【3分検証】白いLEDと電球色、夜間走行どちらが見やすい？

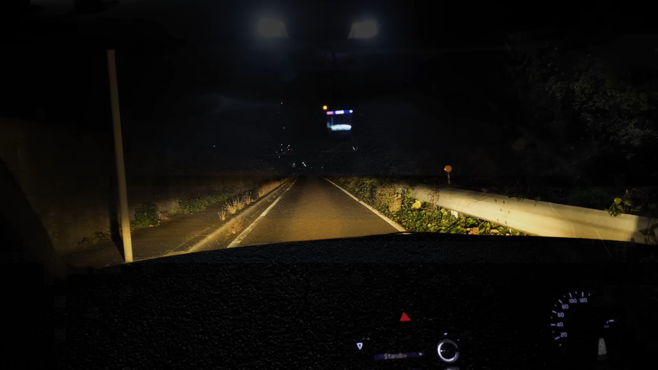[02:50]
電球色ロービーム白色ロービーム電球色ハイビーム白色ハイビームロービームで夜間走行です今回の条件では電球色の方が明るく見や